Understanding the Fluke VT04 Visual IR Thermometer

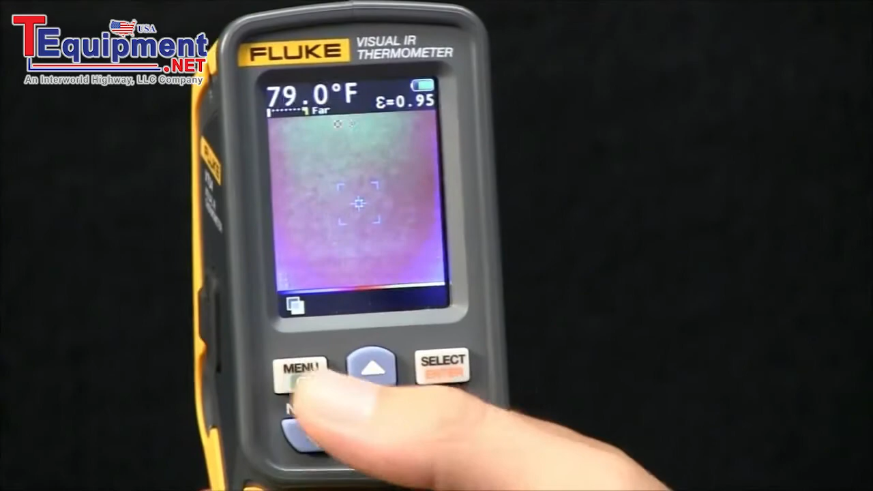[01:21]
On screen: spot 79.0°F
Hit menu to go back. Now you're at your menu. Here's a couple of alarm features we go over in other videos.